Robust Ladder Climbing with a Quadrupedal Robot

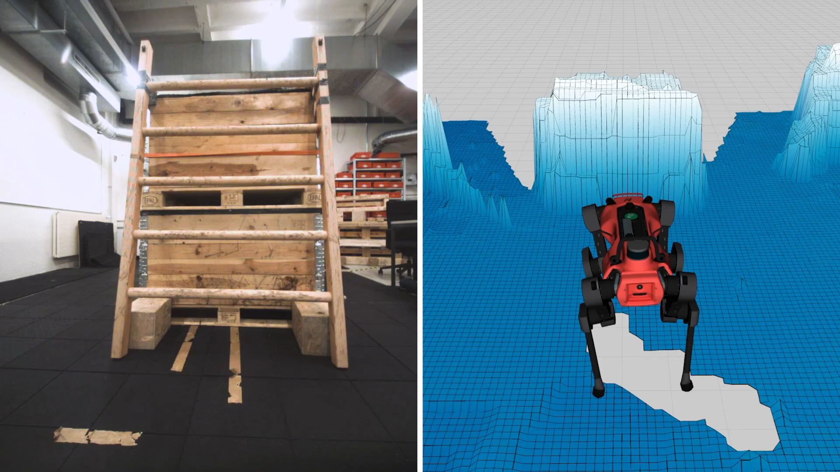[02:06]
In the future, we look to use different sensing modalities, such as depth images,
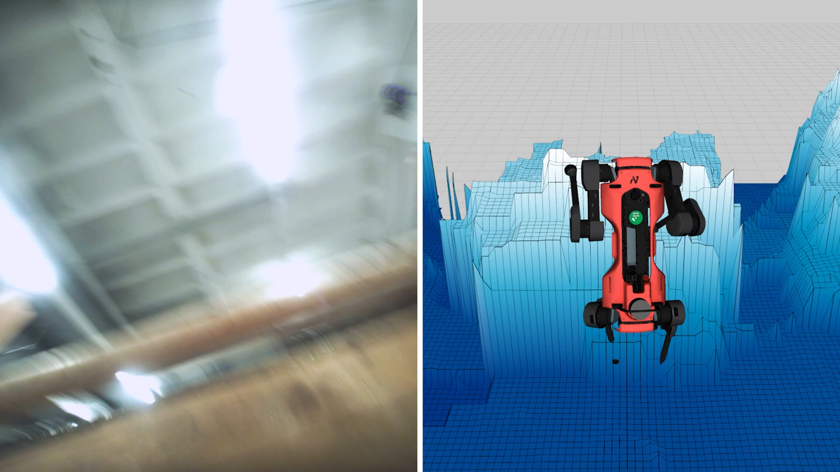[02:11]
that allow the robot to reliably traverse ladders in unstructured environments without a motion capture system.